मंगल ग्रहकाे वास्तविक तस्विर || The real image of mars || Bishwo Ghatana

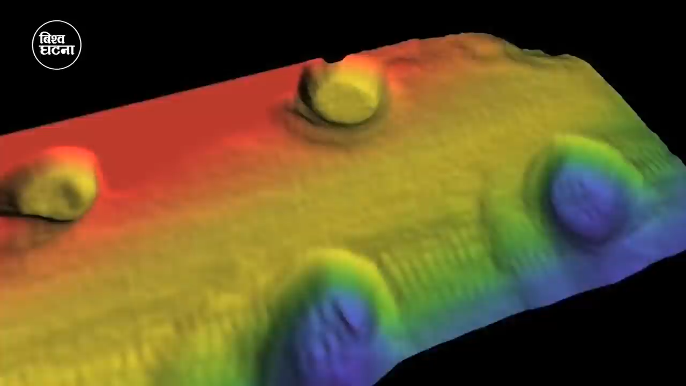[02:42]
नासाले तयार गरेको 3D म्यापको आधार मा क्यूरियस सिटी ले आफनो यात्रा तये गर्यो आफनो यात्रा को पहिलो चरण मा क्यूरियस